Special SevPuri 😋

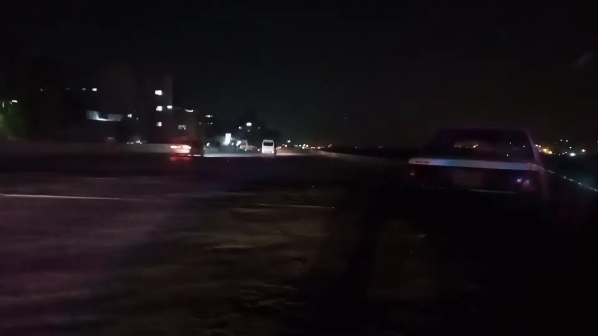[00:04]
تو یہاں پہ گاڑی میں کوئی مسئلہ آ گیا تھا تو وہ دیکھنے کے لئے ہم لوگ لیاری ایکسپریس پہ تھوڑے دیر کے لئے روک گئے تھے